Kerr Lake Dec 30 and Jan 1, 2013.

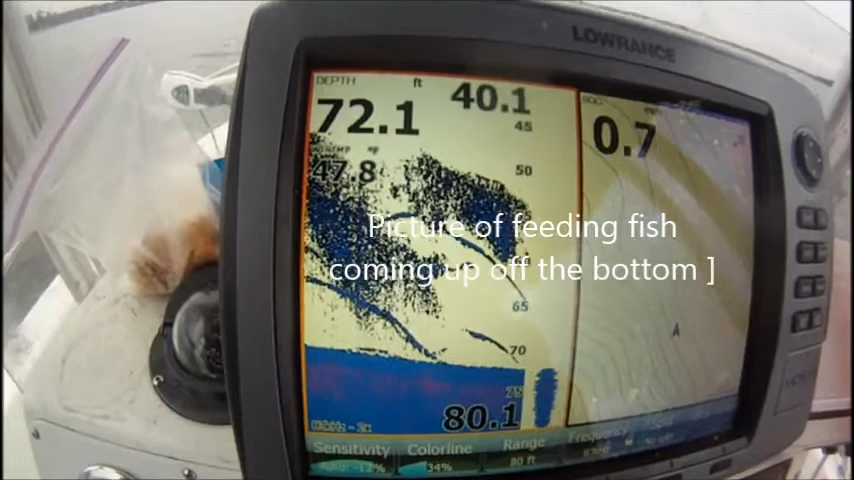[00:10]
On screen: depth 72.1 ft
Just thousands and thousands of shad right there and you can see where these fish coming up off the bottom to go in there and hit them.
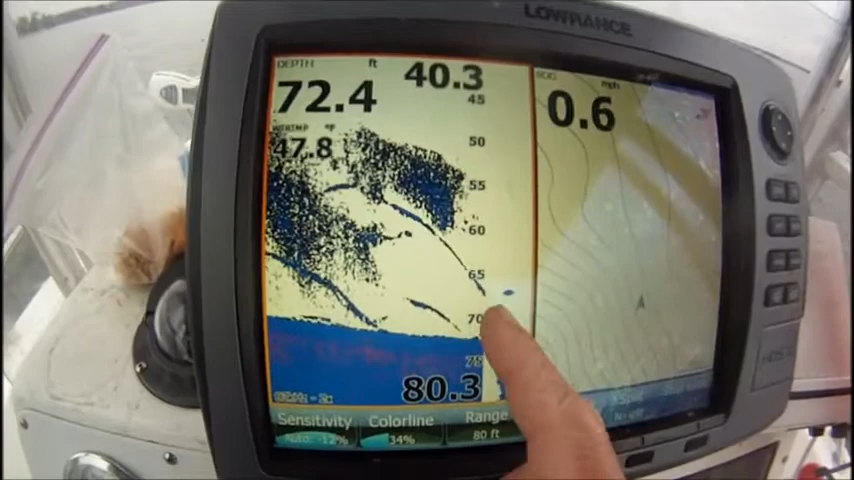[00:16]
On screen: depth 72.4 ft, water 47.8°F, speed 0.6 mph
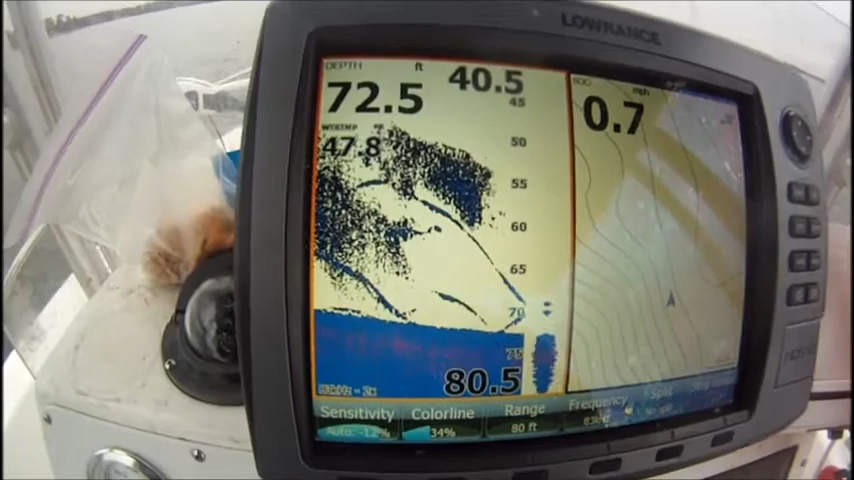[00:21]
On screen: speed 0.7 mph
Stripers, because there ain't no catfish, but that's a pretty picture right there. Look at this. 42 to 54 feet, solid bait.
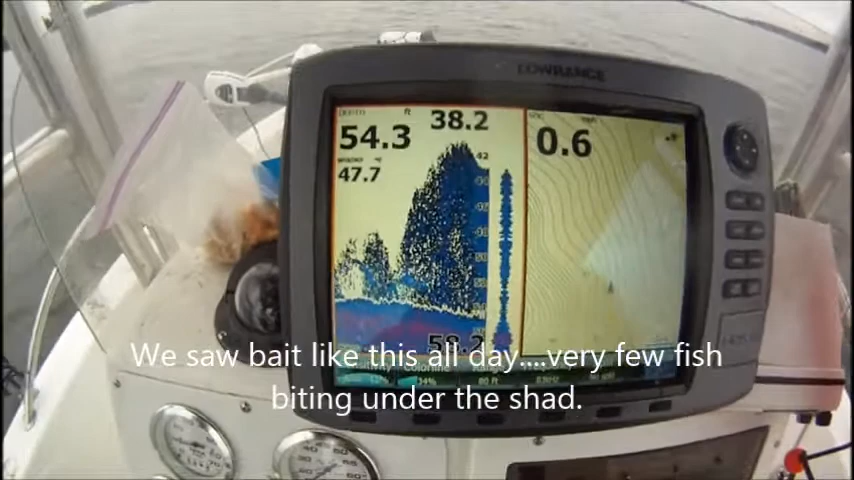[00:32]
You can throw a net down there and get a few I believe, don't y'all?
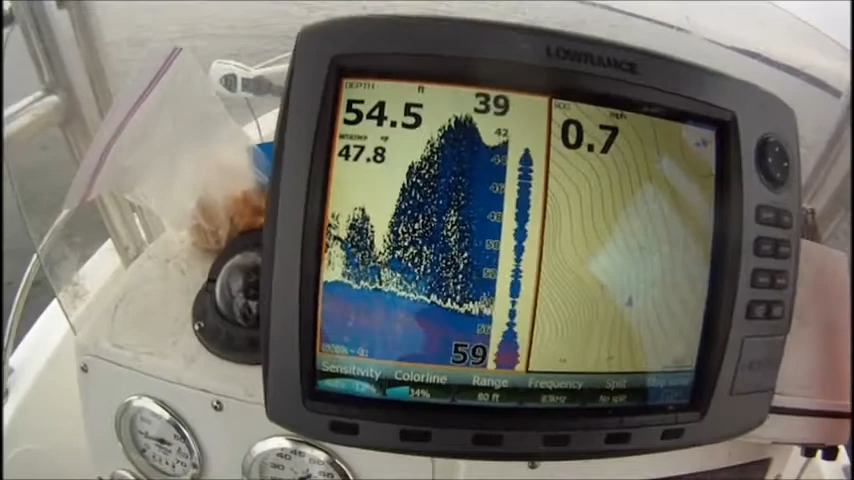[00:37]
Oh my goodness. Look at that.
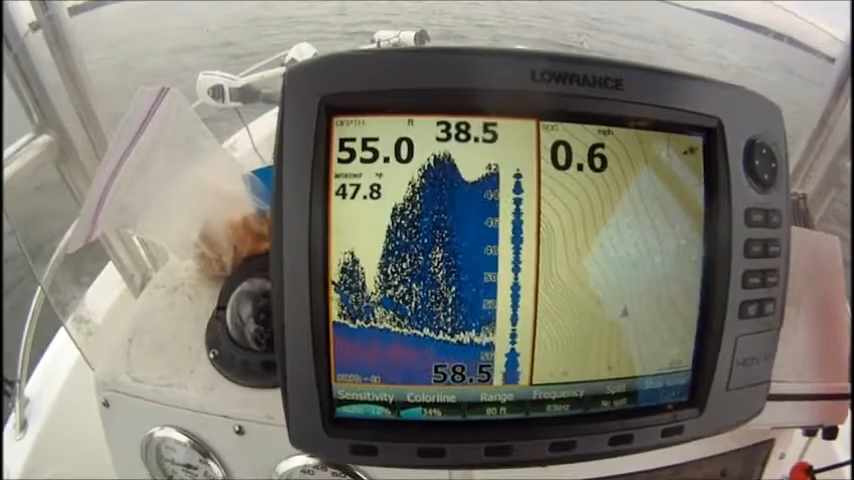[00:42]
On screen: depth 55.0 ft, water 47.8°F, speed 0.6 mph
I have never in my life seen anything like that.
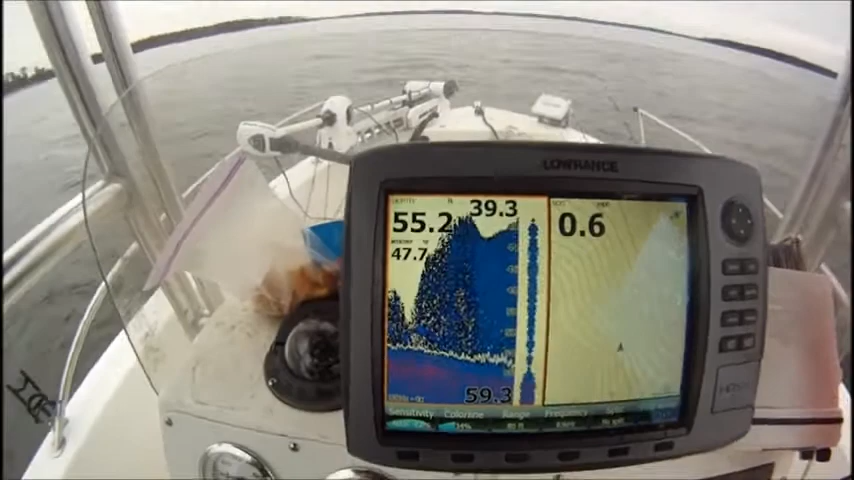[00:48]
Let me zoom out a little bit. 40 feet to 55, just solid bait.
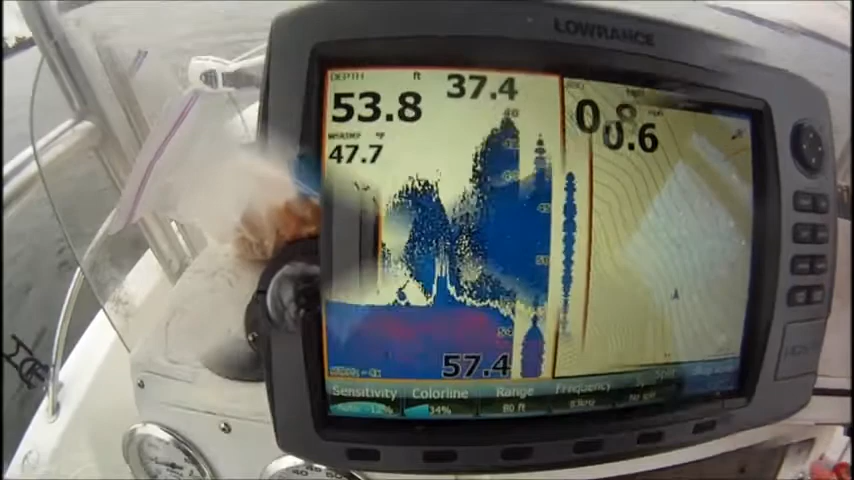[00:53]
On screen: depth 53.8 ft
Let's see if we've got some shad action right there with some fish all in them.
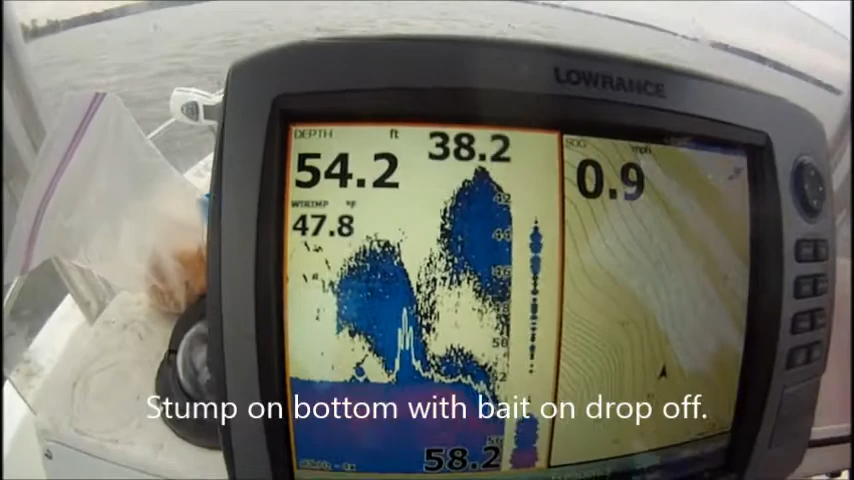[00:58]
On screen: depth 54.2 ft, water 47.8°F, speed 0.9 mph
Darks in that color right there and getting ready to drop off the ledge a little bit. Look at those fish.
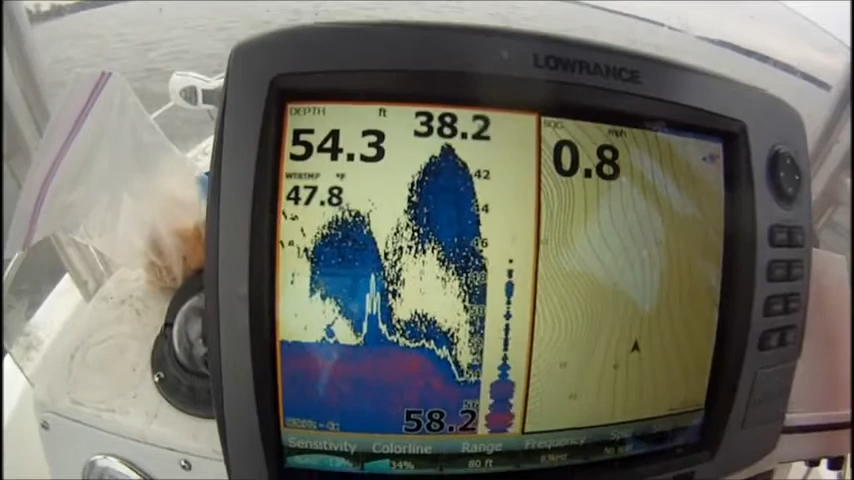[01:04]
On screen: depth 54.3 ft, water 47.8°F, speed 0.8 mph
Look at those shad. Beautiful. That is just beautiful.
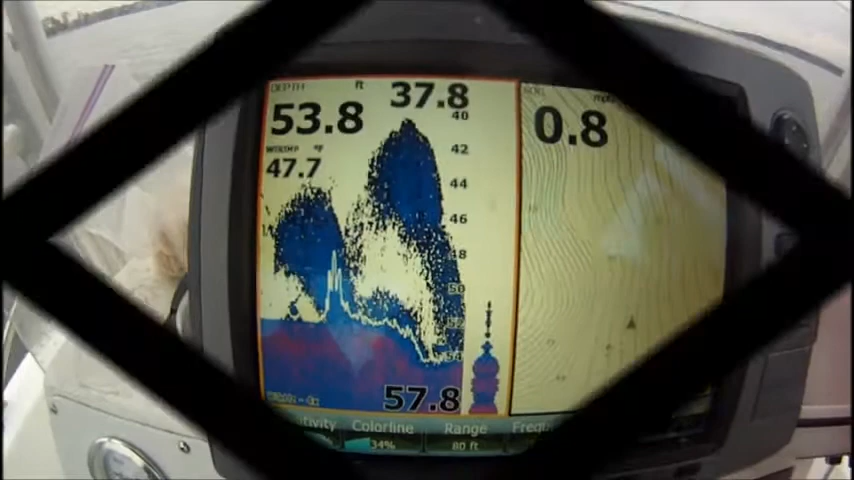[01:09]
On screen: depth 53.8 ft, water 47.7°F
That's good. I was popping that thing. I was hung up and that cork on that out yunner was popping and that fish come up to see what was going on right there.
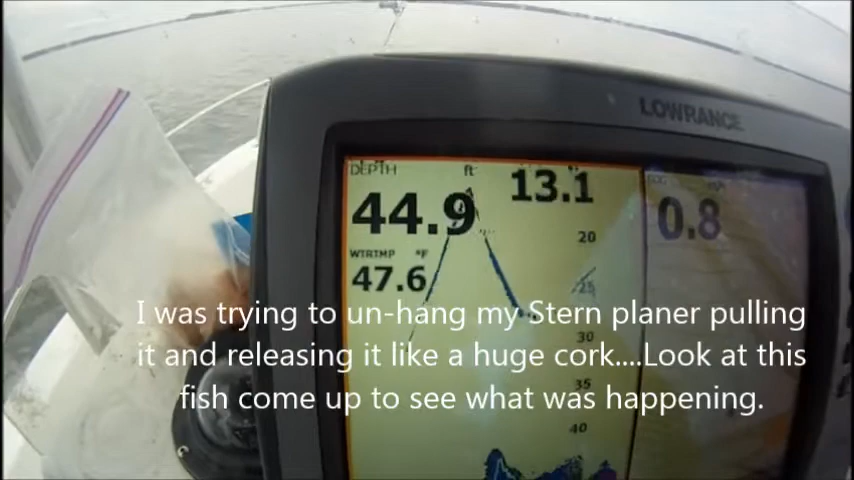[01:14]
On screen: depth 44.9 ft, water 47.6°F
That's a picture. Some reason we can't get a bite. Oh, that's some bait fish right there, isn't it? Good. Land's a body. 46 degree water temperature. My goodness. Look at the bait. And not a single rod went down.
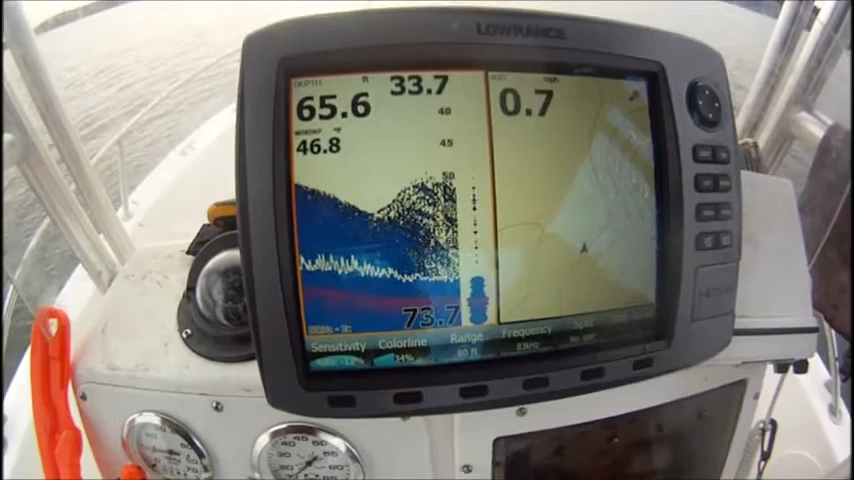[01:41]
On screen: depth 65.6 ft, water 46.8°F, speed 0.7 mph
Something big mixed in with these right here. You can see it. Big dark humps in them right here.
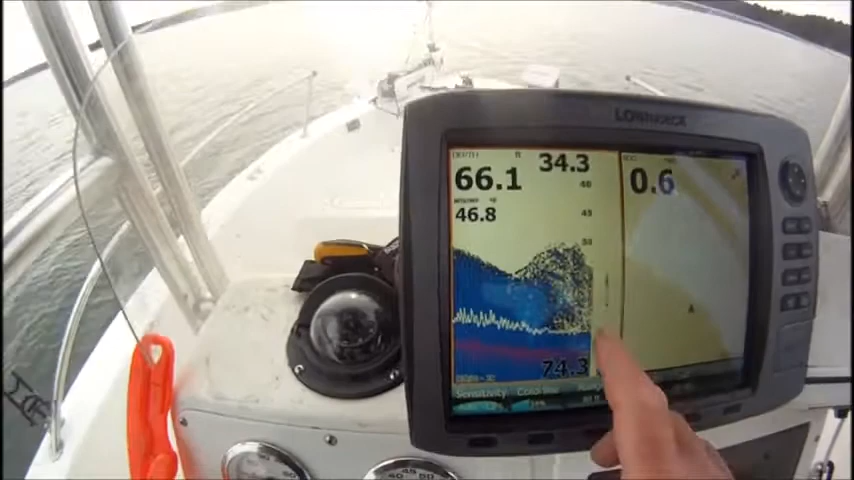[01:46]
That's big fish in there. In the middle of them. Look at these fish right here hitting these shad.
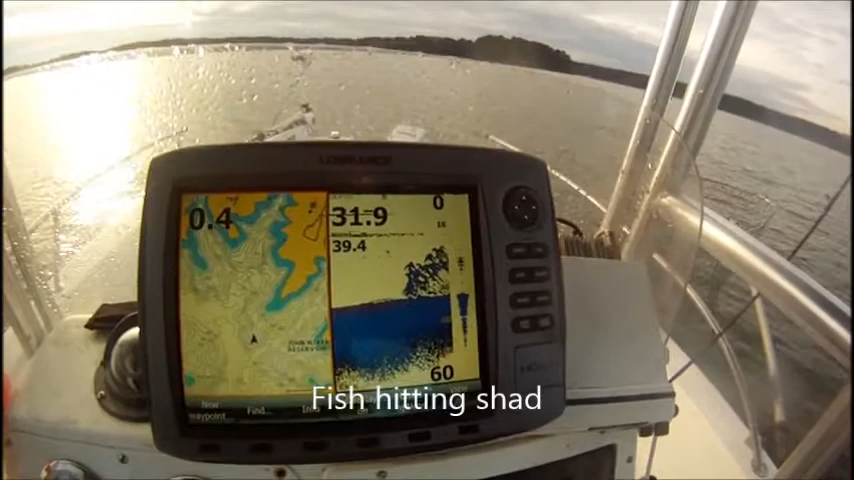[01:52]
That could be big catfish or big stripers. I don't know, but you can see where they come up off that bottom and hit them shad right there.